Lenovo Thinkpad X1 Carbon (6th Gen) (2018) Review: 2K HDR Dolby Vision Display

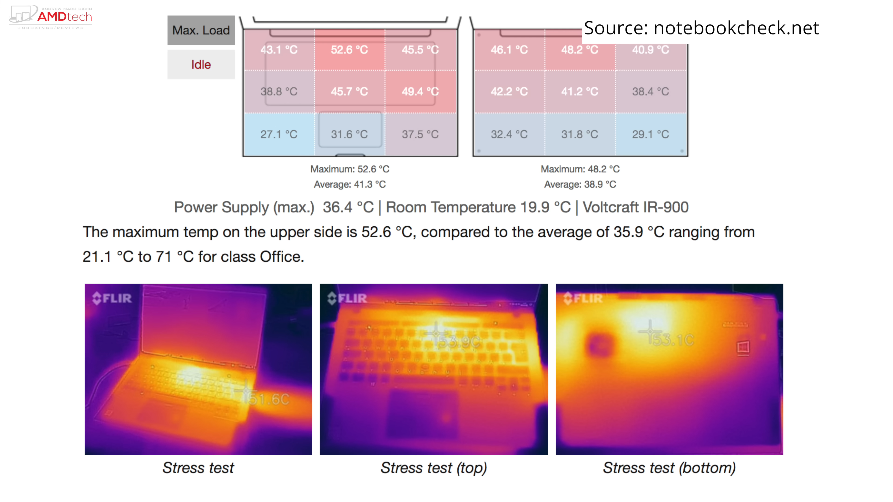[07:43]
under heavy load now under extreme heavy load under heavy stress test as you see here the one that notebook check did you can see it does get hot but that's not the normal case scenario that's not what you do for everyday use
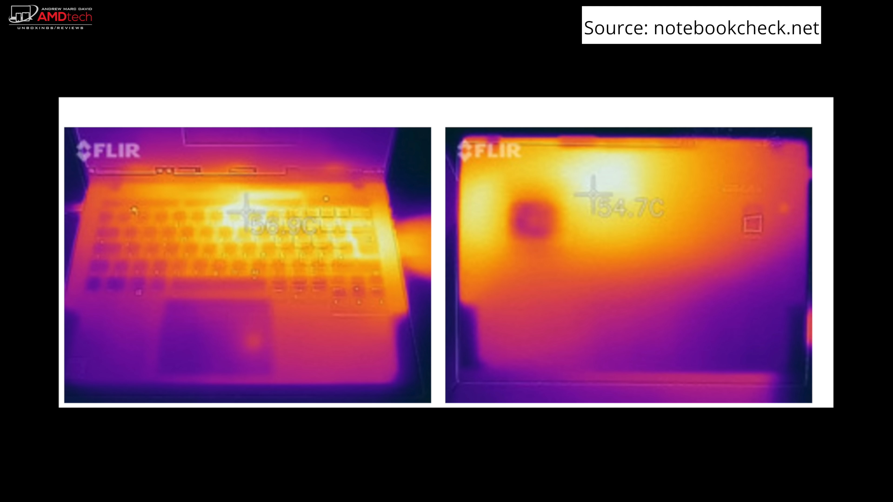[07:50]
under those normal scenarios you will be okay as far as thermals are concerned it will get hot though under heavy load